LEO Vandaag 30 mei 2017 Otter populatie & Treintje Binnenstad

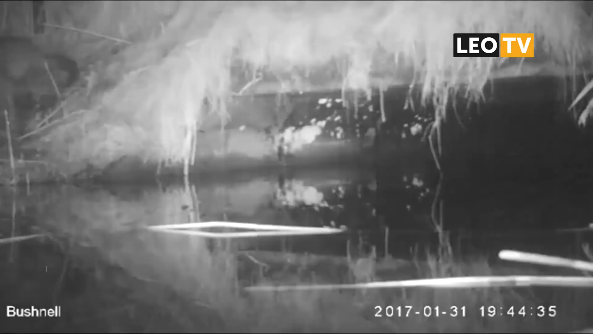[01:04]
Op camerabeelden zag Bosma dat een otter graag door een duiker heen wil, maar niet durft.
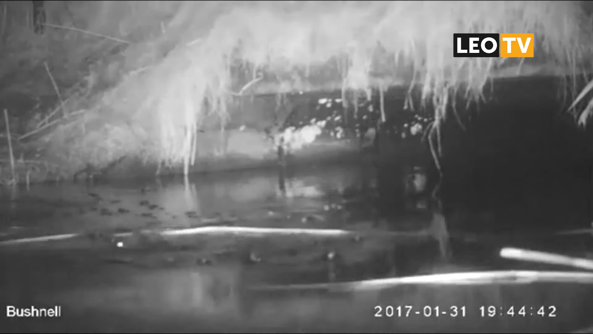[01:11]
Daarom bedacht hij een constructie om de otter een handje te helpen om naar de andere kant van de weg te komen.